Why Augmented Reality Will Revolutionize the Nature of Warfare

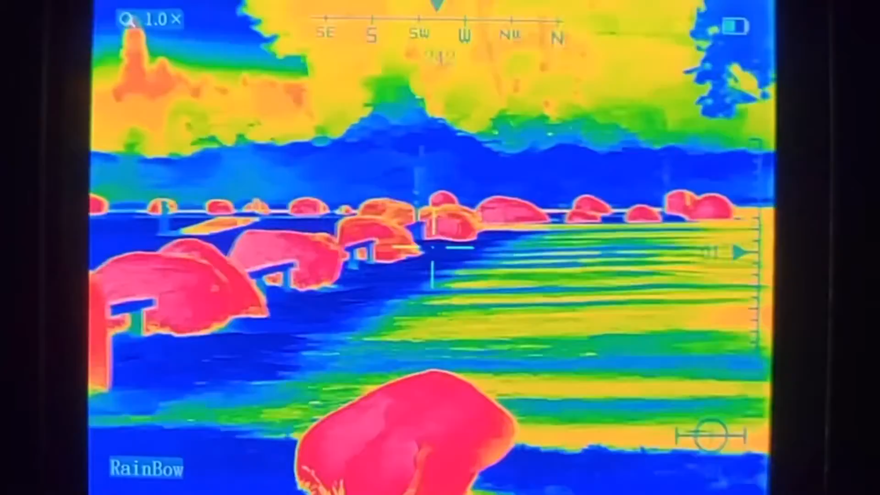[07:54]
By simply toggling on this capability,
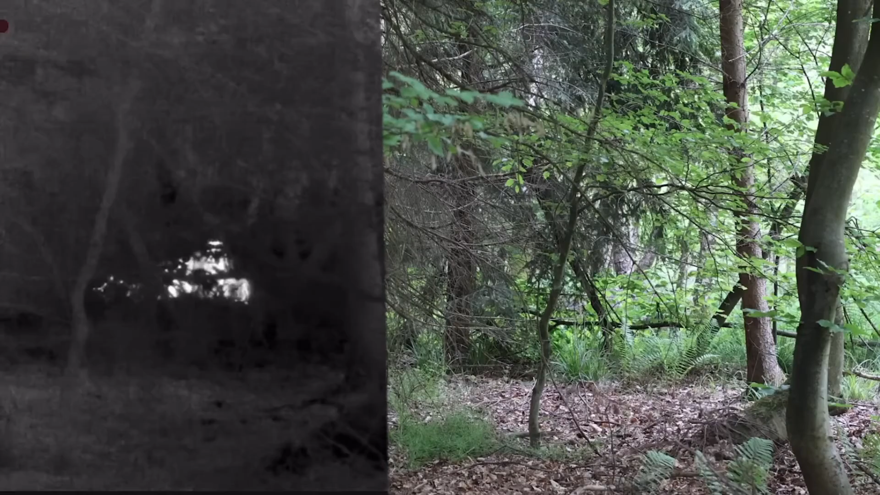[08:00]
they could detect concealed enemies hiding in vegetation, behind walls, or through smoke.
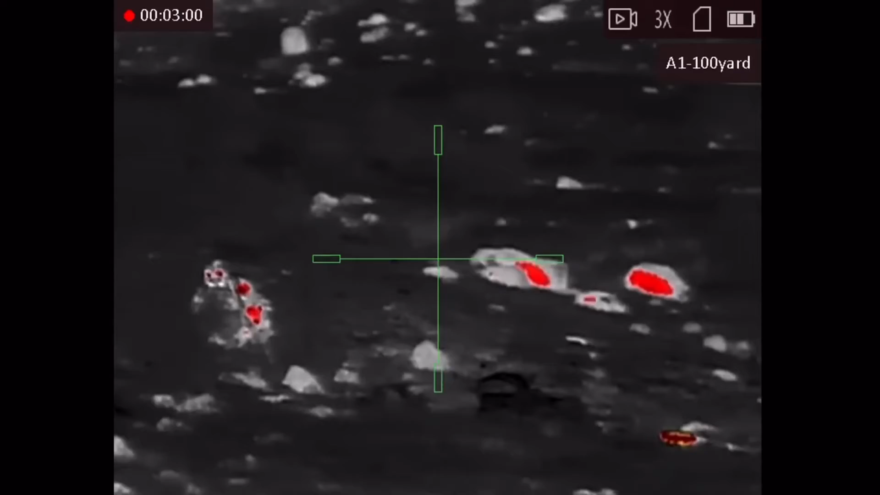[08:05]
This technology works on the principle of capturing and visualizing heat signatures emitted by objects.
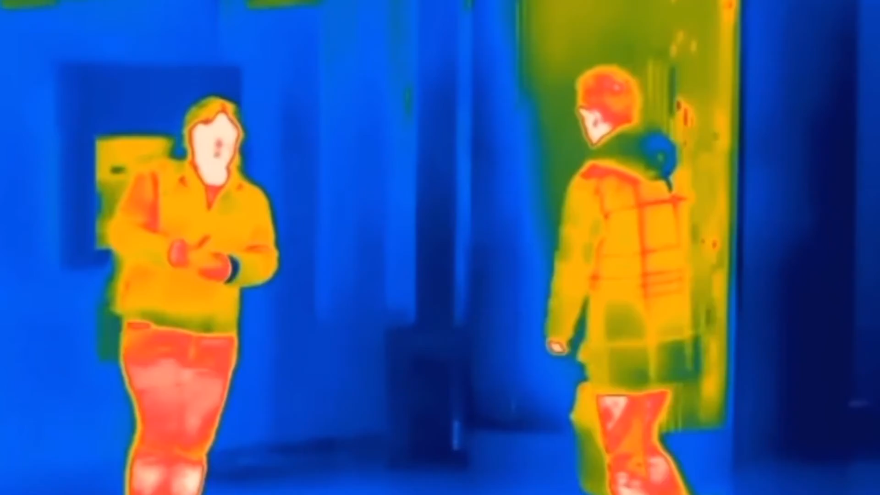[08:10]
This works because all objects, including humans and their equipment, emit these signatures in the form of infrared radiation.
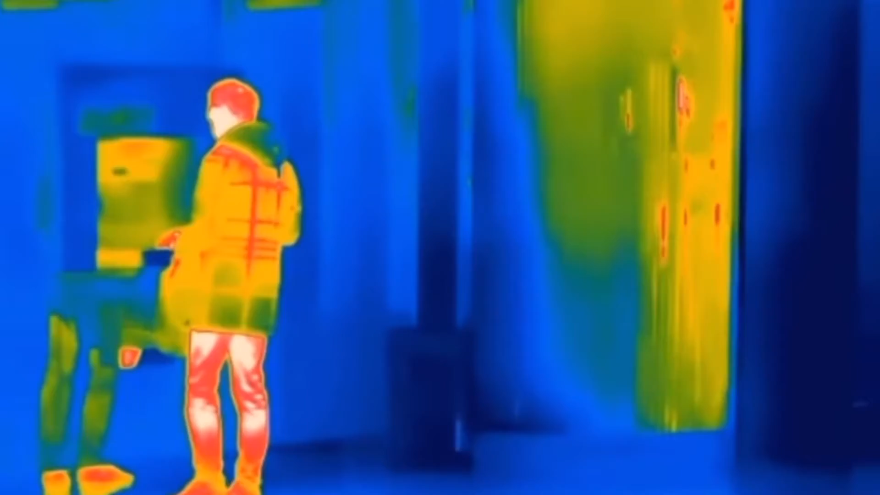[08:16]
Beyond night vision and thermal imaging, AR headsets could also offer digital zoom and magnification,